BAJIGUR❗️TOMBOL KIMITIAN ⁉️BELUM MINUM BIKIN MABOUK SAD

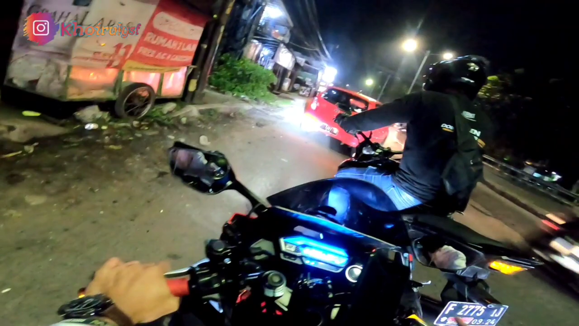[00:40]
Bentar motor gue mati anjir. Ya ilah. Oke yuk.
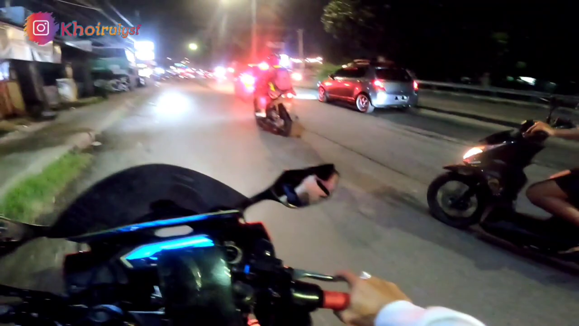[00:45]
Oh kan dia gitu banget belokannya. Ya Allah. Langsung ser gitu loh pak. Satu set gitu pak.
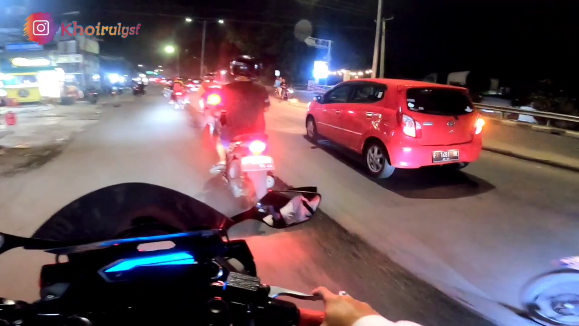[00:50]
Set tadi loh pak. Harusnya kalau udah gitu tuh udah tau kosong langsung ser gitu loh. Gak perlu gitu-gitu kan. Jumpa ser. Oke, selamat malam semuanya.